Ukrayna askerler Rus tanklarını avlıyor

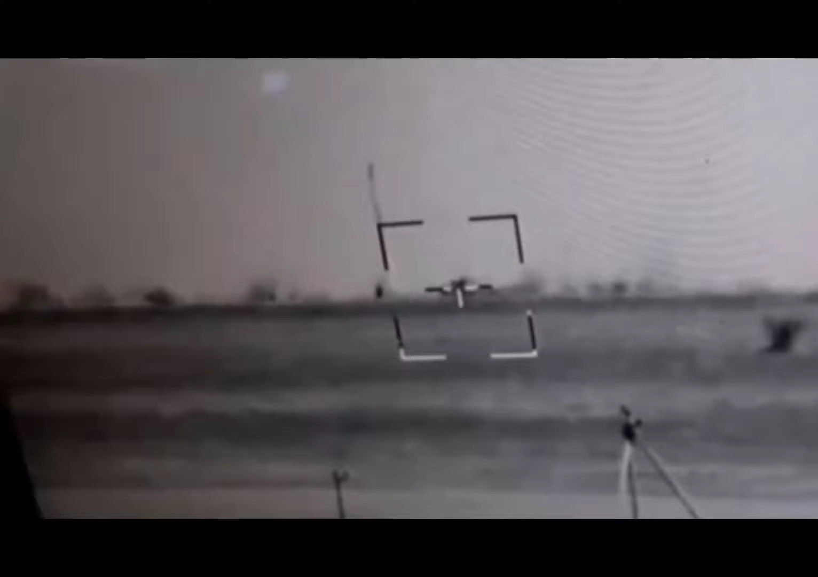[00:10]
Все, теперь мы точно пизда. Ебать, трусы. Выше, выше. Есть! Yes! Снимай, снимай!
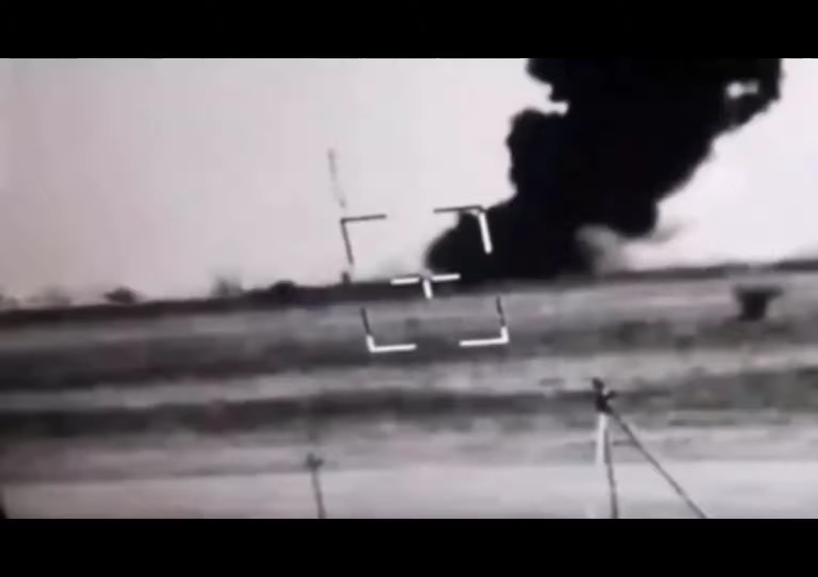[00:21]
Yeah! Давай.
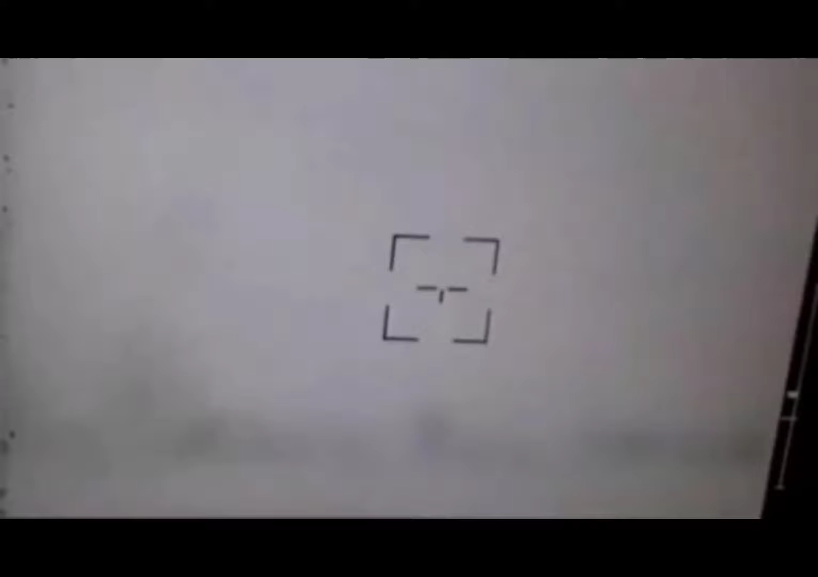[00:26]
Его захуярили.
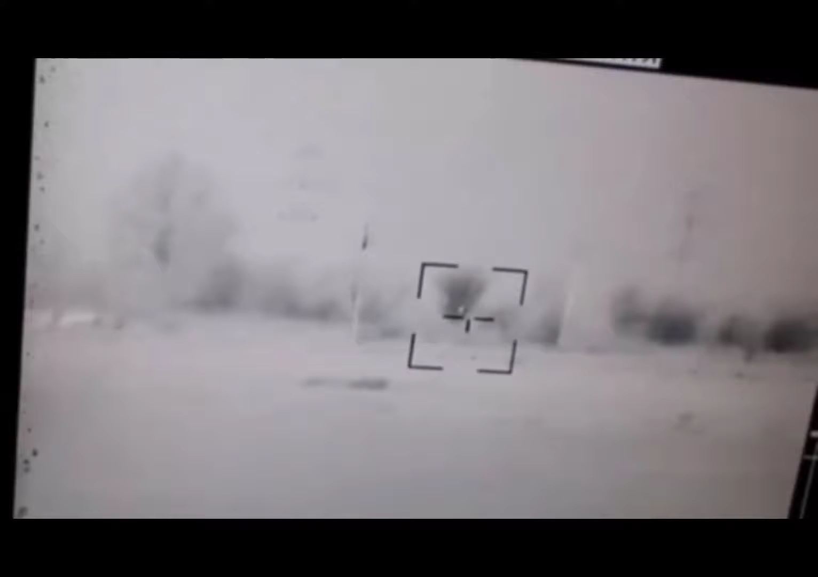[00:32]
Нет. Артой накрыли. Не захуярили. Не їде, він їде ще. Надо.